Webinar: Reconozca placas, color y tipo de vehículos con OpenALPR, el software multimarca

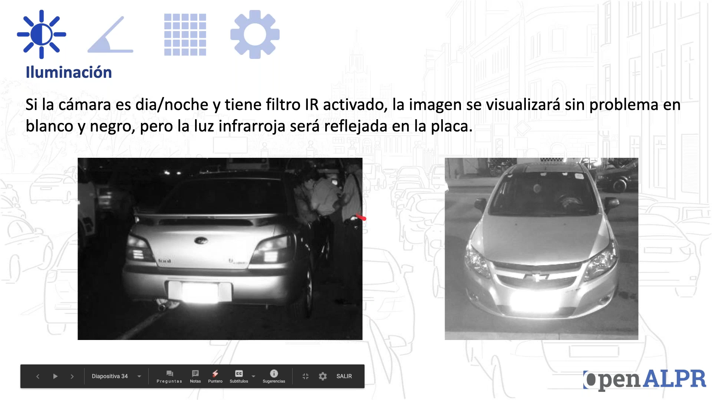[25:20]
va a rebotar en la placa y pues obviamente no se va a ver. Para evitar ese tipo de problemas de la luz infrarroja, pues podemos poner iluminación exterior blanca.